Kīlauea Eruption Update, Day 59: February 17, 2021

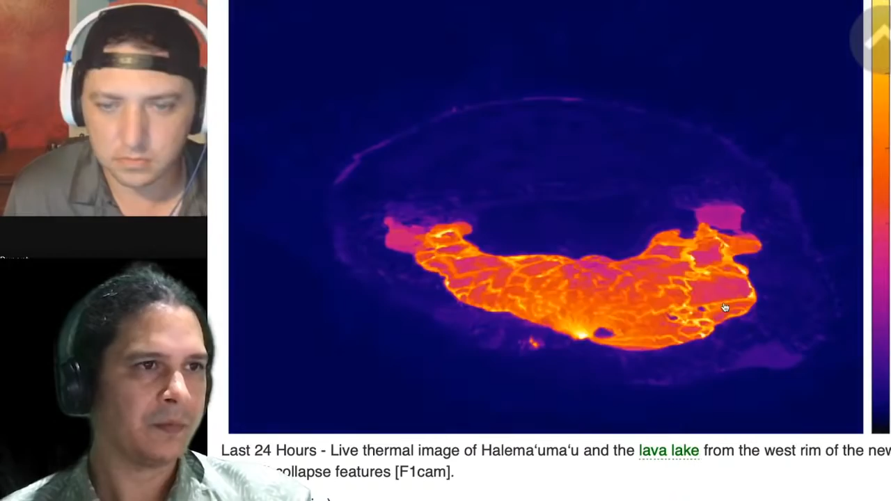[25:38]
cold or crust that's stuck over there on that edge that we zoomed in on that photograph.